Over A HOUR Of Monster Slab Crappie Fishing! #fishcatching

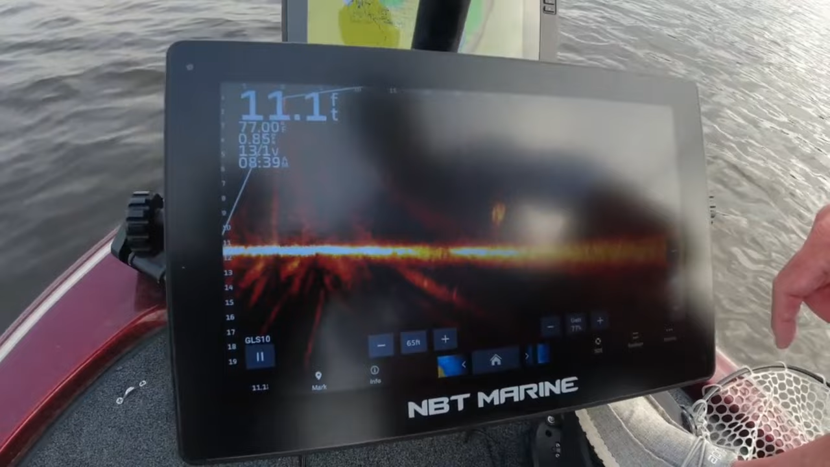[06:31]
On screen: depth 11.1 ft, water 77.00°F
You got smaller fish on the bottom, timber underwater, little ball of shad here. And the transducer's on the trolling motor? It's on the trolling motor. We're sitting right here, actually.
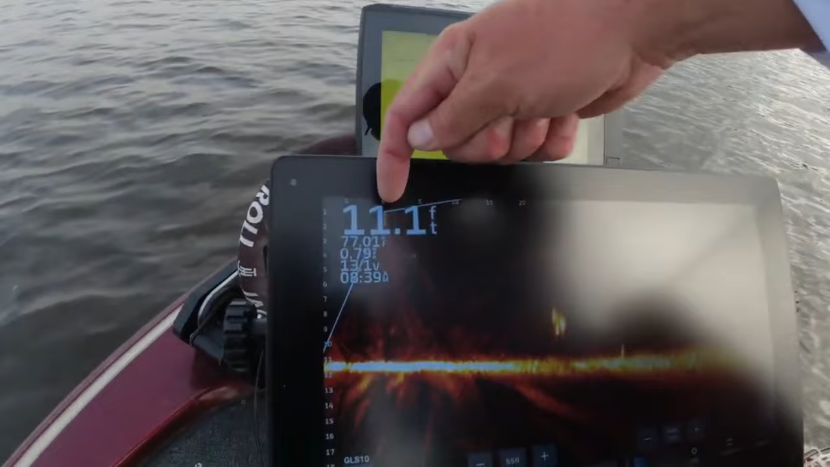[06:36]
On screen: depth 11.1 ft
Okay. And I'm scanning out 65 feet. Mm-hmm.
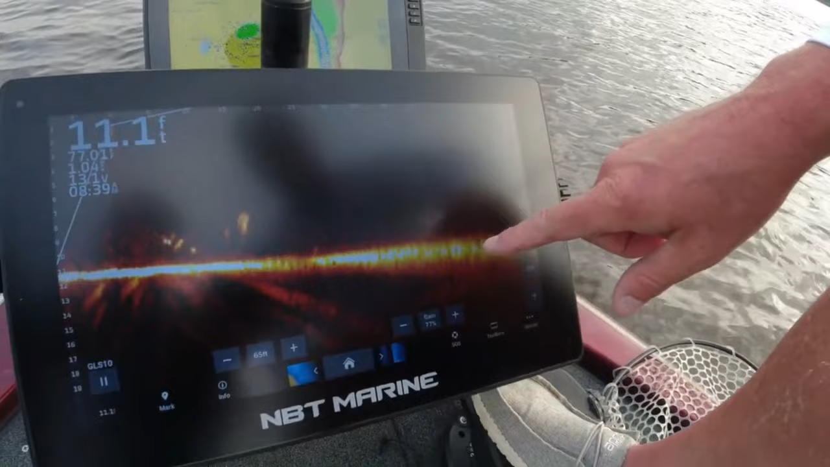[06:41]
On screen: depth 11.1 ft
And I got it set on 20 foot deep, but this is the bottom right here, actually, what you're looking at. Okay.
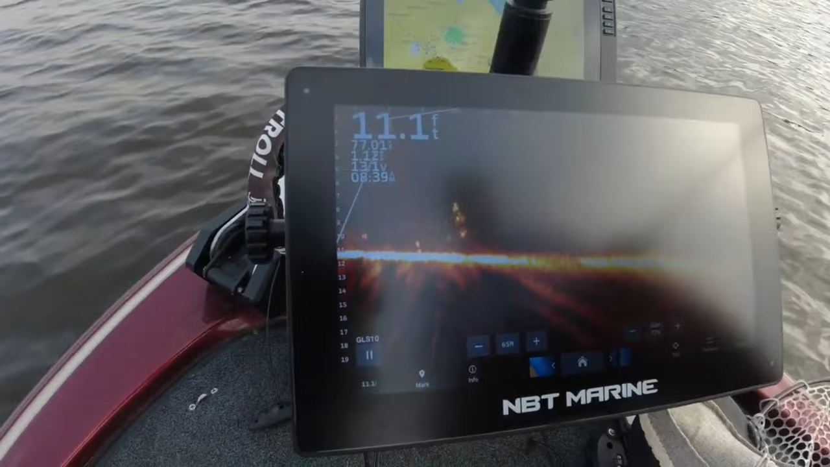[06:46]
On screen: depth 11.1 ft
But I keep it at 20 foot. Big old ball of shad right there. That's shad? That's shad. Big ball of shad.
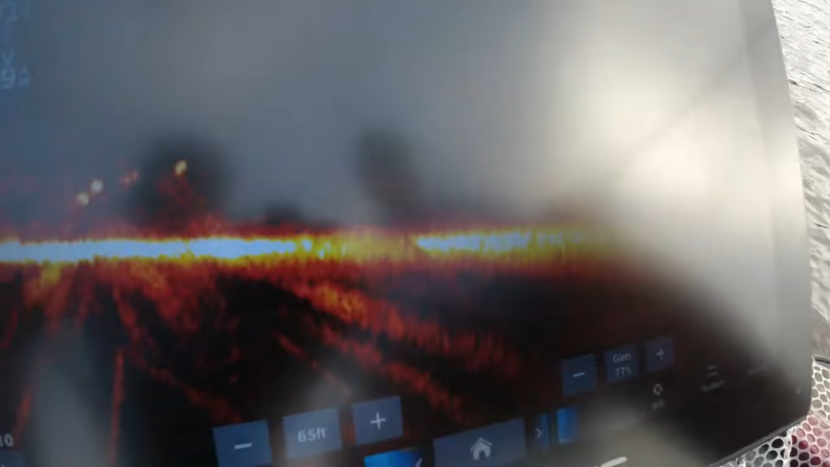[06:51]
If you're a catfish, you can throw a cast in on that right now and catch all the bait you want. Really? Yep.
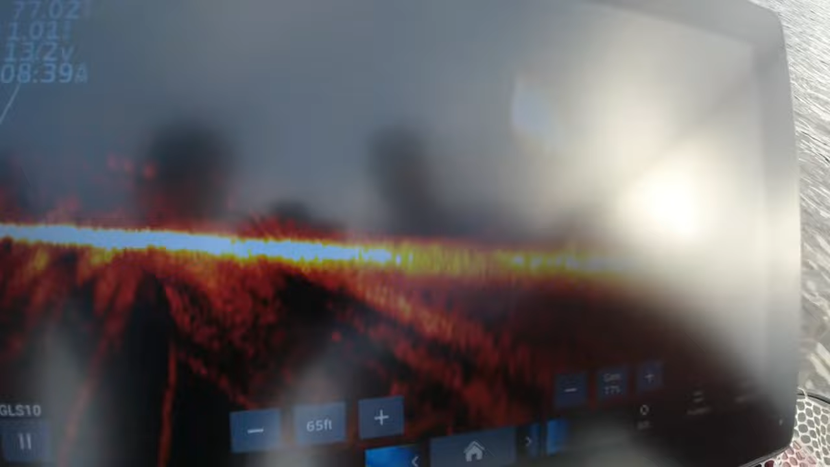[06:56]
Right here, about 40 foot. 40 foot out. Yep. Okay. I got some smaller crappie staging here.
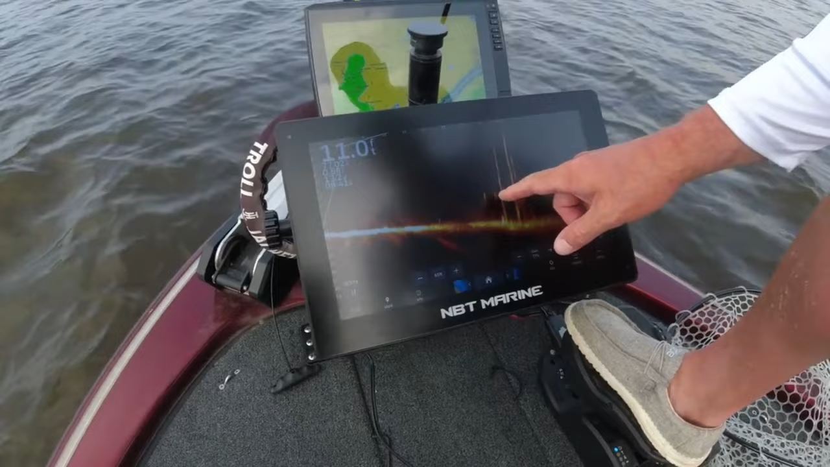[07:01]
Crappies stay still in the water, and they'll be up and down the water column. But then I got one that might be a little bit better on the backside. You can just see a, okay. Just see a spot there, so we'll sneak up. They might not be very big, but we're going to check them all. We're fun fishing. So that's straight out in front of us, 30 feet right now. Yep. Wherever the head of that trolling motor's pointing, that's where I'm pointing. Yep. Okay. So I and then all you do is you take your rod. Like I'm pointing that way, mm-hmm.
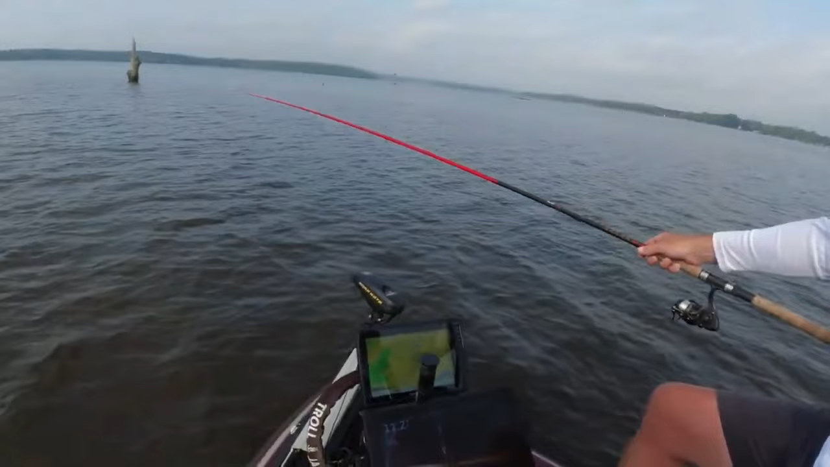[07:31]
drop it right here. Then I got to focus just like a scope. Okay.
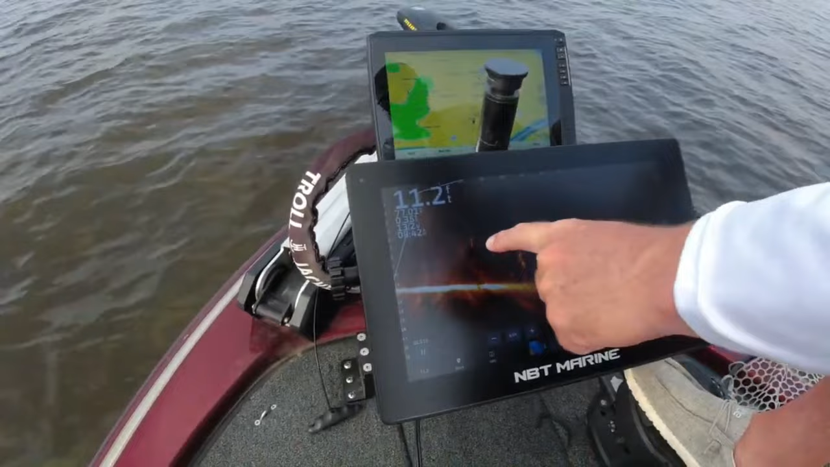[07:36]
You see my bait and my weight right here. All right. Up or down. It's live. Live action. Live action. And we got to make minor adjustments left, right, up or down. That's just part of it, you know.
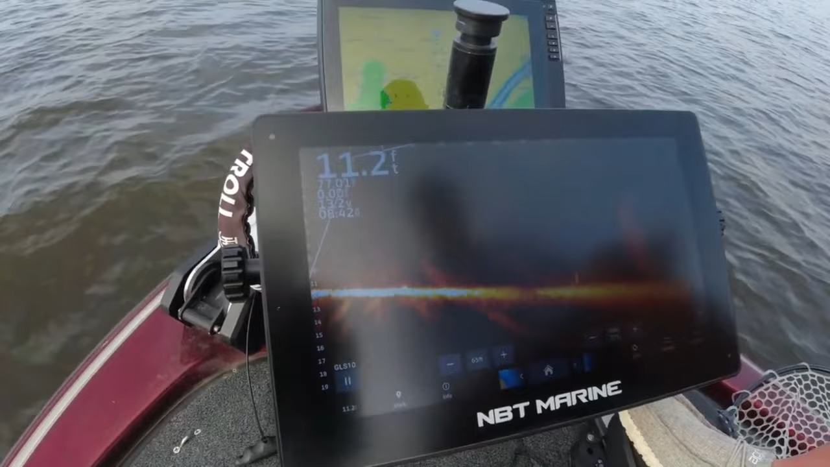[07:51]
I bet this is rough doing it in the wind, ain't it? It can be. Okay. I see your bait there. Yeah.
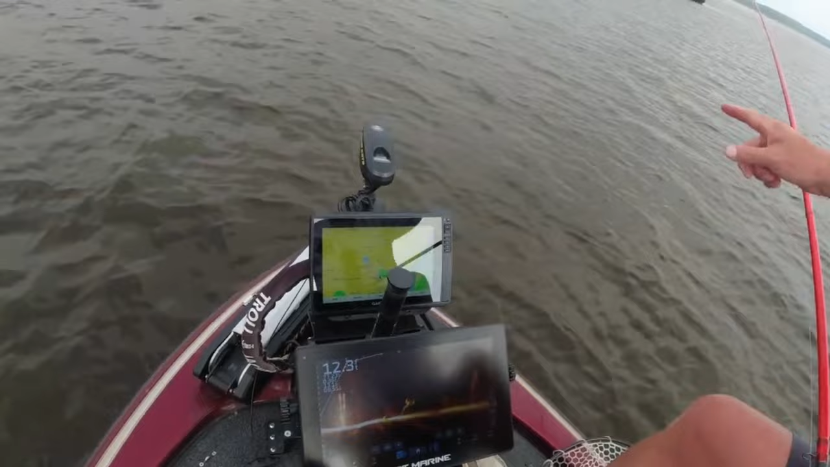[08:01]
Three fish sitting on a stick up right here. Two fish now, one of them just left. Let's go left one. Right there. That's gotta be what you want to get. Right, son.